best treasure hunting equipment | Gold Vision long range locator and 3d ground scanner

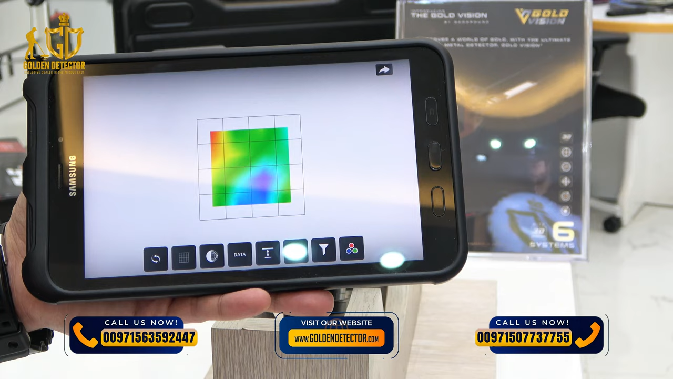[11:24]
At pwede natin i-check yan Ngayon Ito yung ating in-scan So lalabas naman dyan Kung may metallic object Basta pag kulay pula Metallic object yan Yung dilaw ay yung Kanyang singaw ng bakal Or ionic content Ito namang Green dito So reset lang natin ulit Itong green Ay normal ground dyan Kung baga walang Target dyan So